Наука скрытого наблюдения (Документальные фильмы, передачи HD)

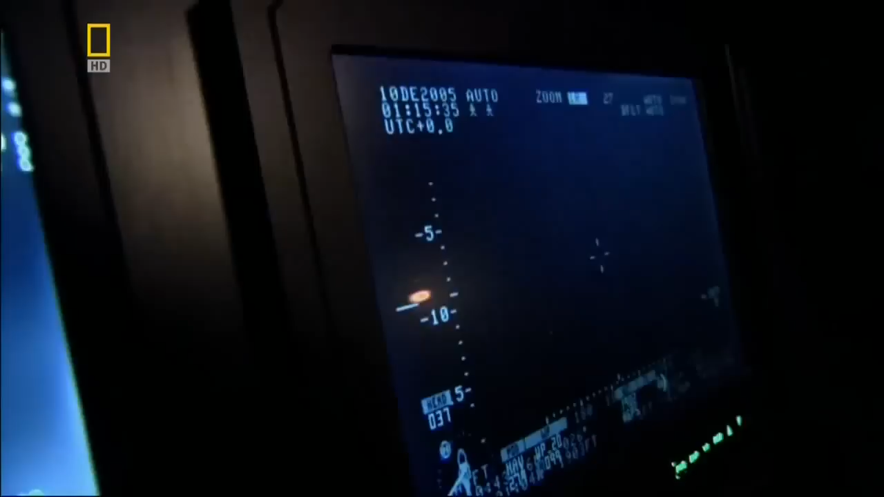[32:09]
проходящим в сотнях метров под ними паромом Staten Island.
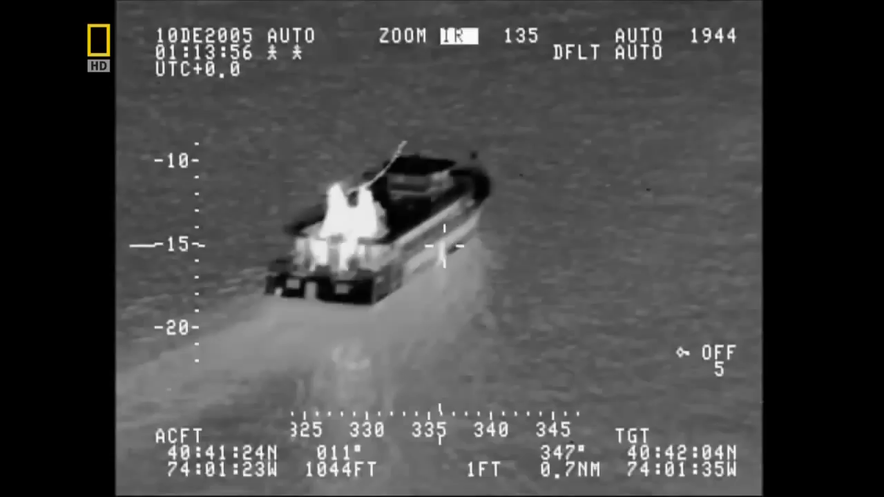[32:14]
Их последняя остановка на пути к Манхэттену — Бруклинский мост. Они могут получить изображение крупным планом,
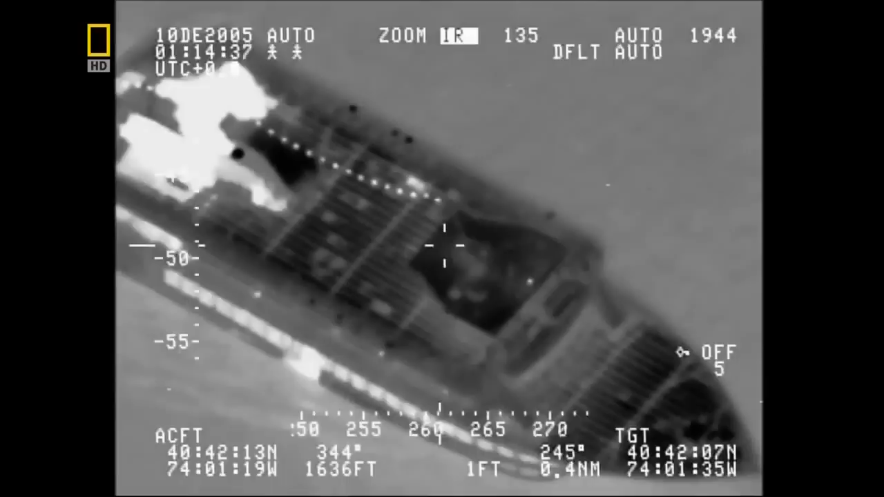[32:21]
находясь в более чем 6 километрах от нужного места.
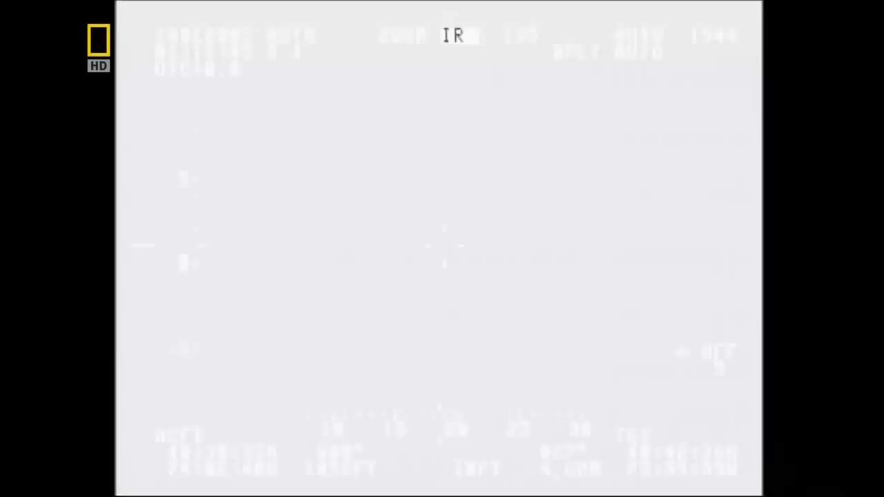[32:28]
Бортовой компьютер позволяет группе заложить требуемую территорию. Например, Times Square, в систему, оснащенную GPS. За несколько секунд они оказываются над целью.
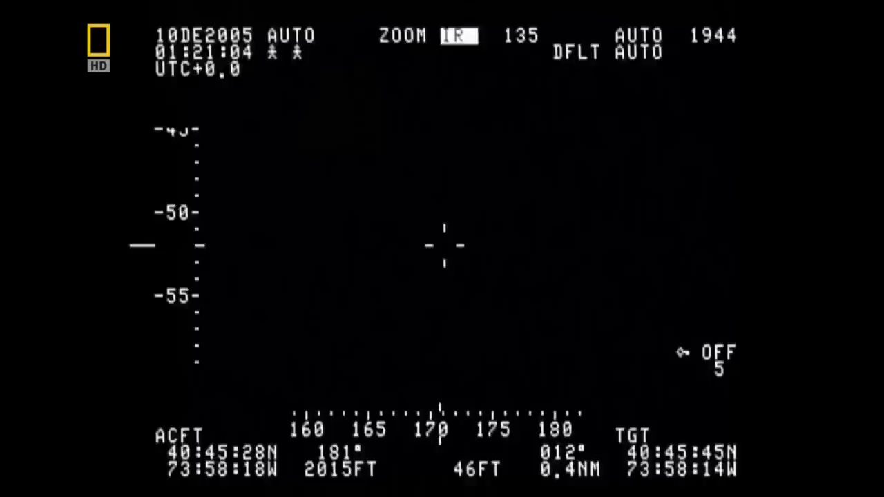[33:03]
Каждое тело излучает тепло, и вертолет слежения может выследить человека среди тысяч других, находящихся на расстоянии нескольких десятков сантиметров от него.
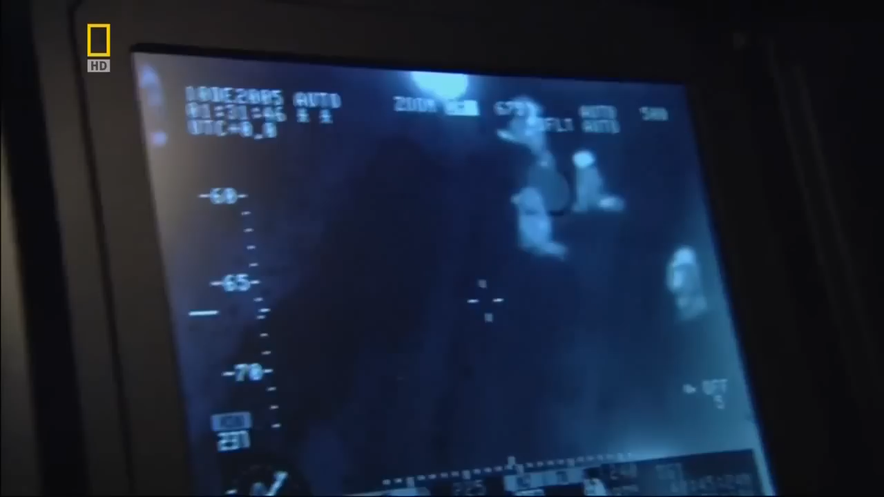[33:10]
И человек обычно об этом и не подозревает.
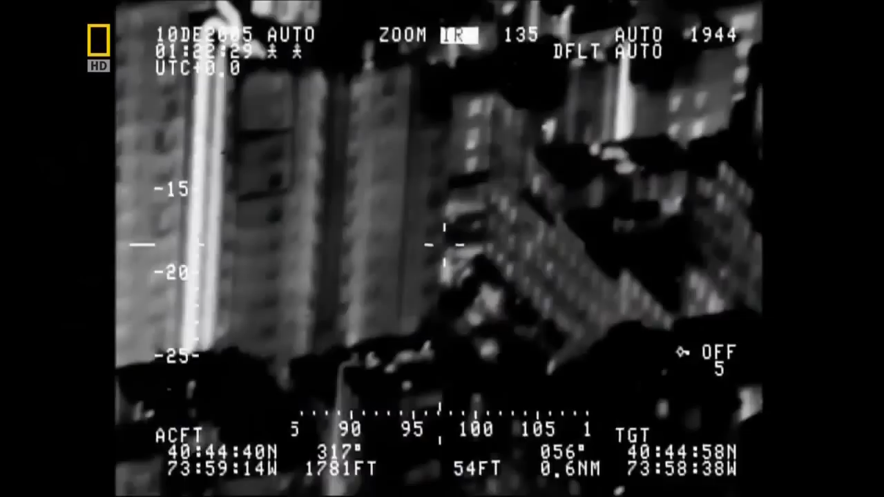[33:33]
И в нашу работу также входит проверка крыш, чтобы убедиться в том, что ничего необычного наверху зданий вокруг маршрута протеста не происходит.
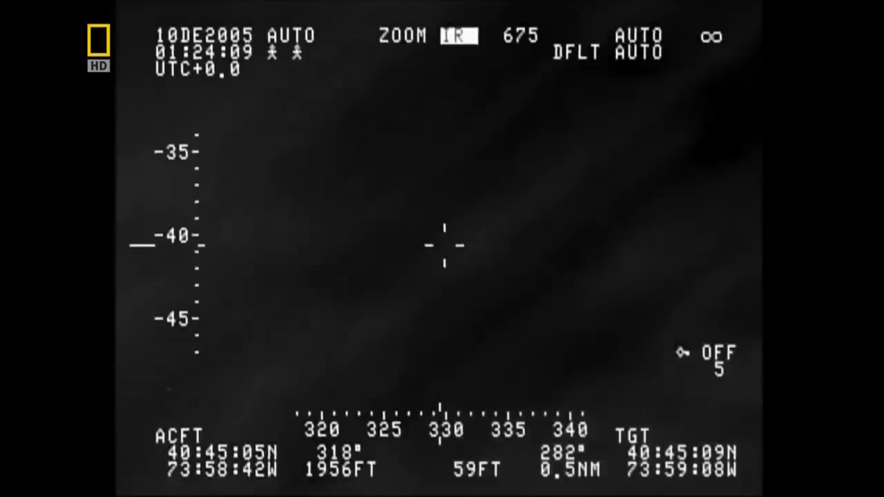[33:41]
Вертолет сканирует окрестности в поисках беспорядков, а тем временем у Роснера продолжается отличное свидание. Это был действительно особый вечер с этой женщиной.
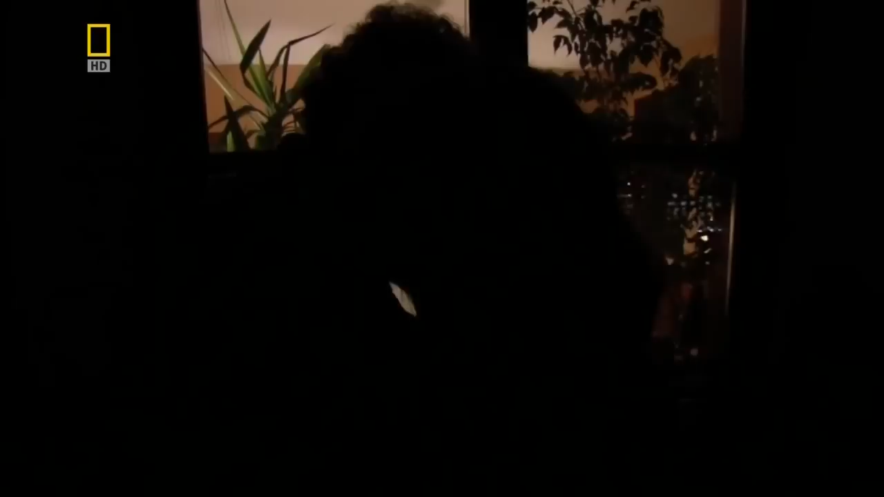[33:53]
Это была просто восхитительная ночь. Полиция записывает изображение крыши за крышей. Никаких признаков проблем.
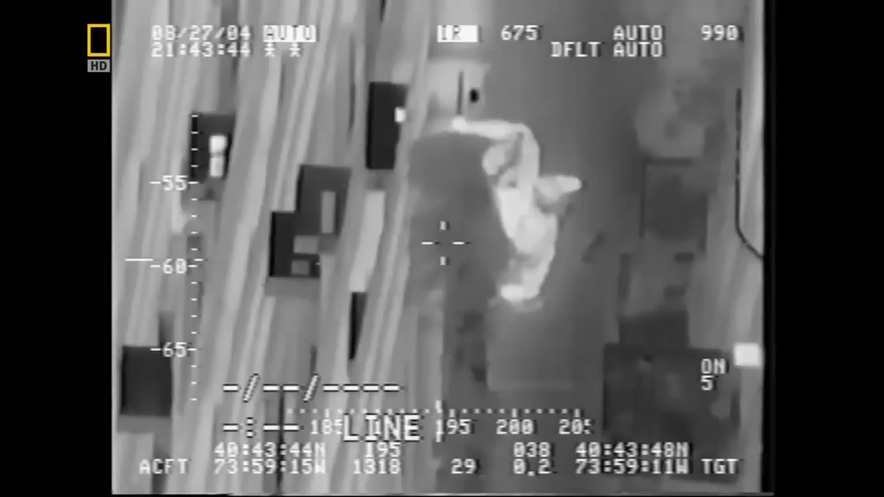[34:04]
Но вдруг в поле зрения попадает нечто необычное. Когда вертолет зависает над крышей Роснера, его камера находит двух людей, явно не заинтересованных протестом.
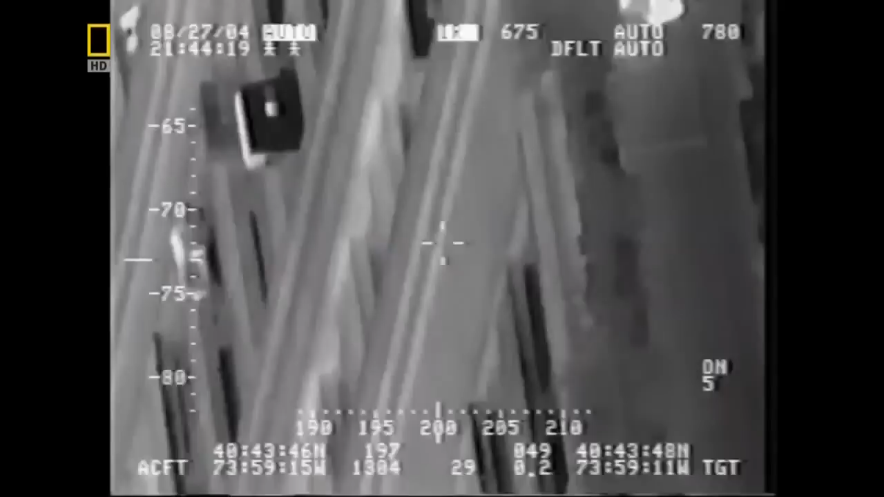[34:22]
Однако камера не уходит от крыши и продолжает запись на протяжении почти 4 минут. Проходит несколько месяцев, в дверь Роснера стучит обозреватель новостей с местного телевидения и показывает ему этот материал. Роснер ошеломлен. Это очень меня рассердило, и я подумал, это неправильно, это действительно очень плохо.